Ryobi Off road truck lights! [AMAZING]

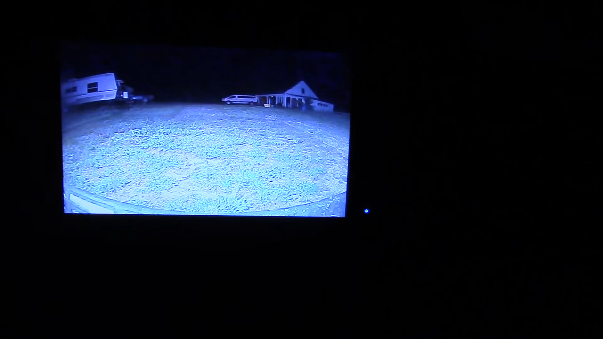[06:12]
It actually looks like daylight. So on the reverse camera, you can see everything perfectly. So even at night time. Alright everybody, so I hope that was a good example of how I use these lights.